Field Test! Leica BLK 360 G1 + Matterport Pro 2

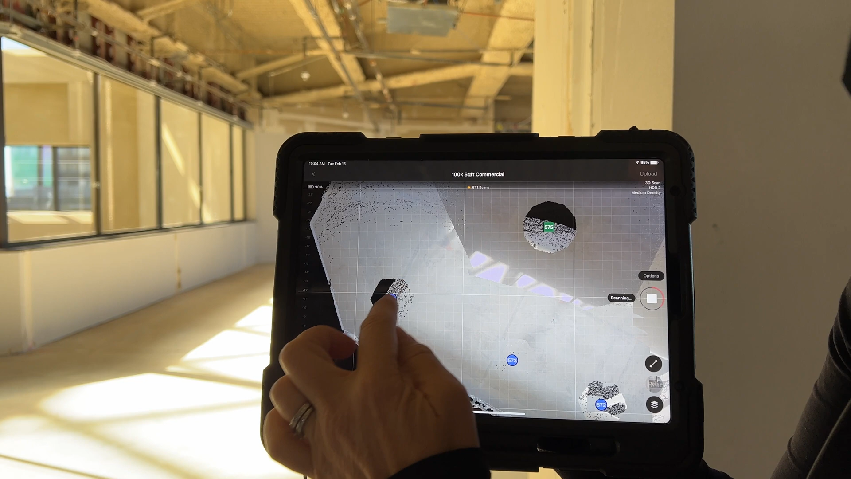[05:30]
So anywhere we have this sort of hexagon, the Matterport nadir patch, then this data will show up as empty in the 3D in the dollhouse view.
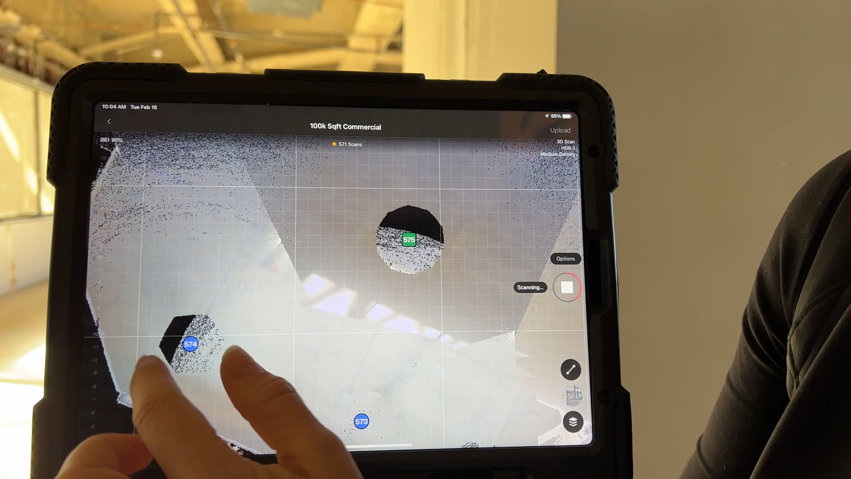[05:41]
Here, interestingly, it's not really a hexagon, right? It's more of a circle. Closer to a circle.